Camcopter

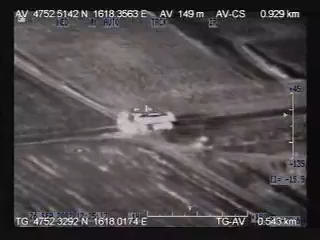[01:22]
The aerial vehicle is capable of downlinking two video feeds in real time, allowing both thermal and daylight imagery to be observed simultaneously.